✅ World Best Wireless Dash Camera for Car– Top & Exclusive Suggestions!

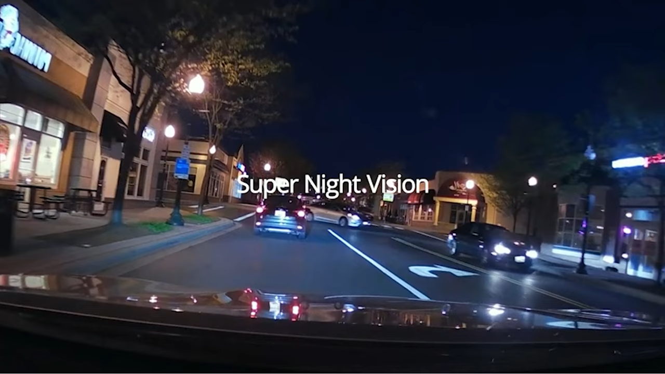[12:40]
with front 170 degrees and rear 150 degrees super
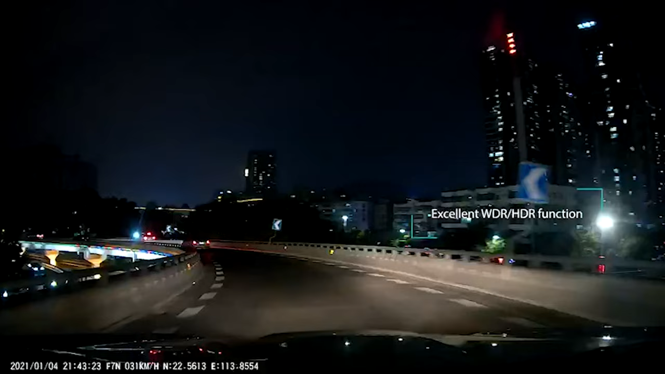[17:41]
eliminates the need for an auxiliary light source
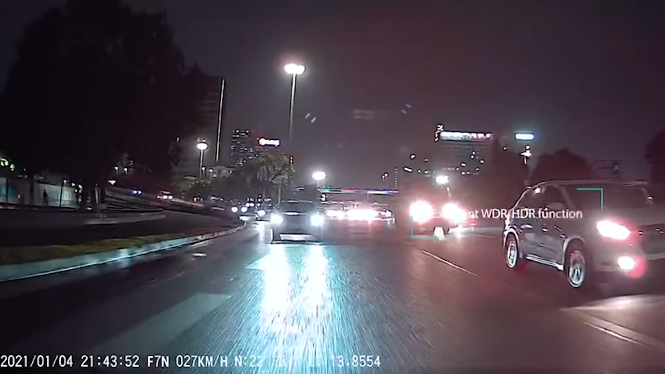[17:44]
even in low light environments with the